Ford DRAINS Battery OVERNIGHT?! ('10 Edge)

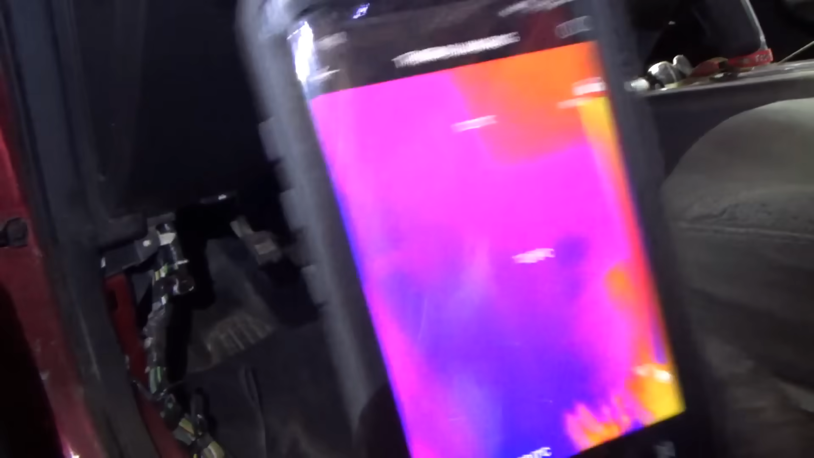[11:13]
Okay, first thing, I just want to use the top-down TC view thermal camera on the smartphone to take a quick visual inspection of the smart junction box.
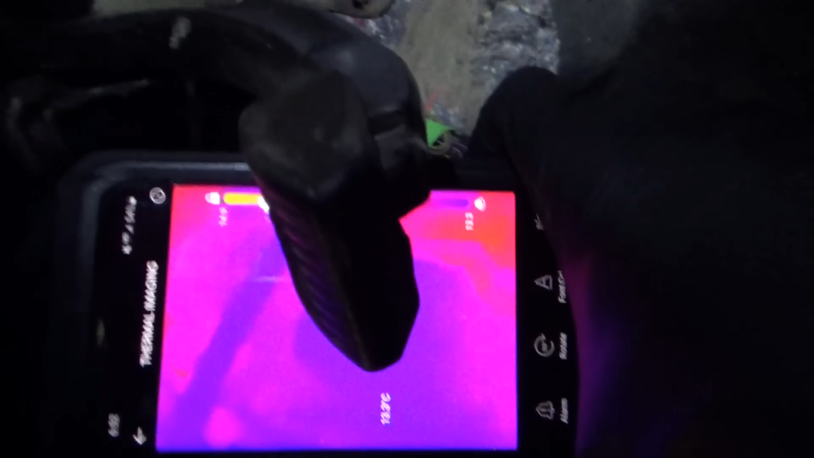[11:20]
And what I was seeing is, there is a slight warm spot.
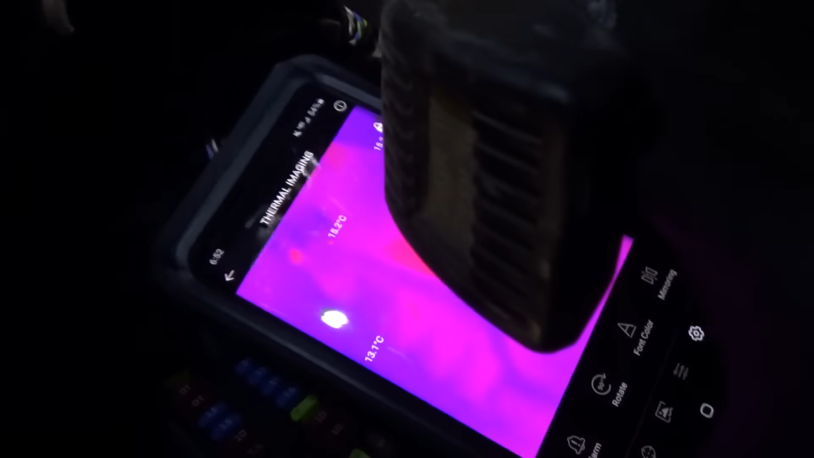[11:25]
It's going to be hard to catch on camera because of this brake pedal.
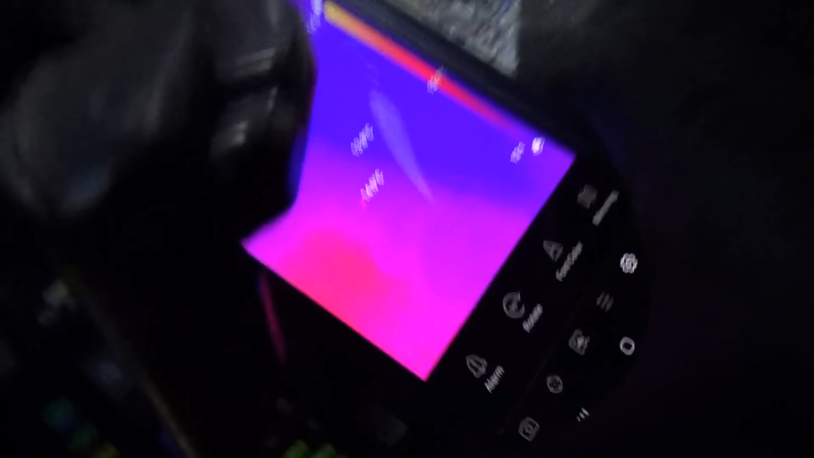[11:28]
You see that warm spot right there?
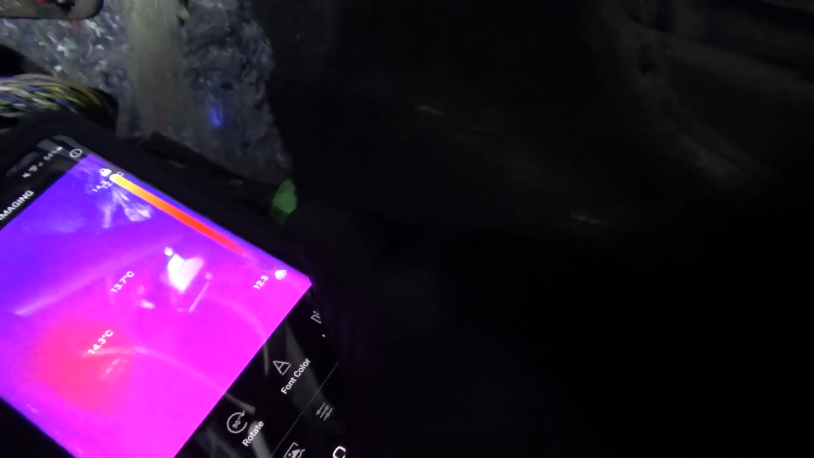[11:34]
Well, it's a couple degrees warmer than ambient.
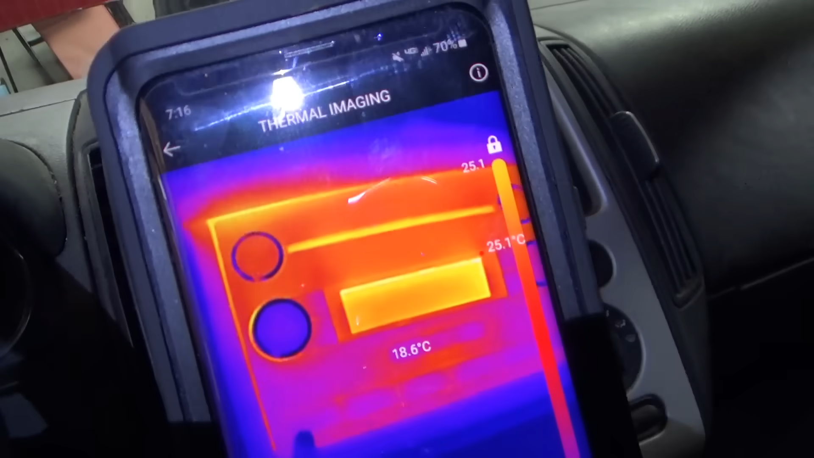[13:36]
This thing's over 75 degrees Fahrenheit. Well that was kind of a giveaway.
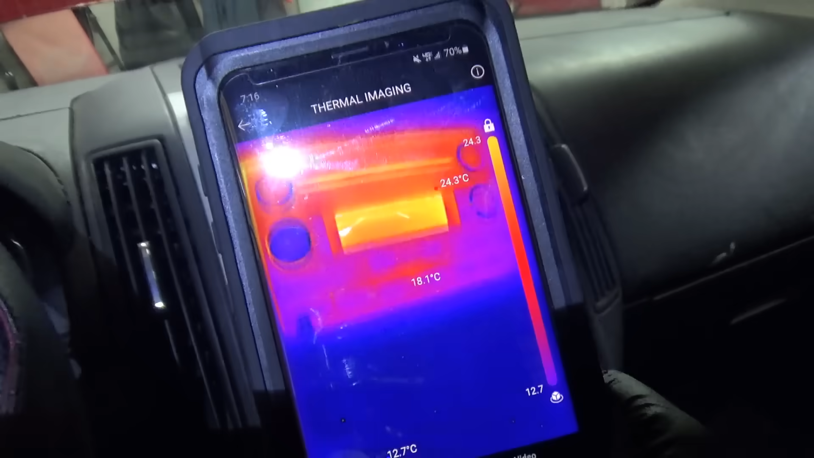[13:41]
On screen: spot 18.1°C, max 24.3°C, min 12.7°C
I should have pointed the thermal camera on that. It feels a little warm.